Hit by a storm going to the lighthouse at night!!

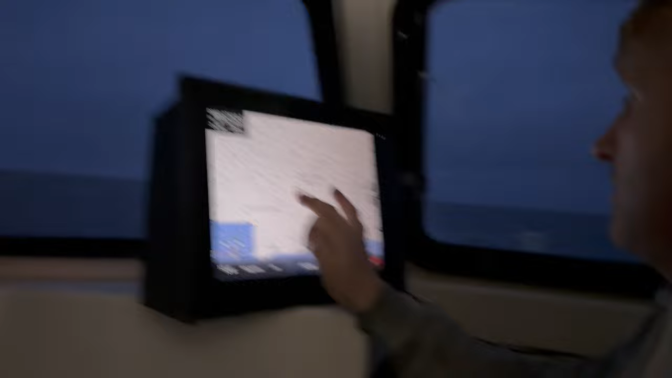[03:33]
The distance, right here, right now, if you want a video, 3.20 from the bridge.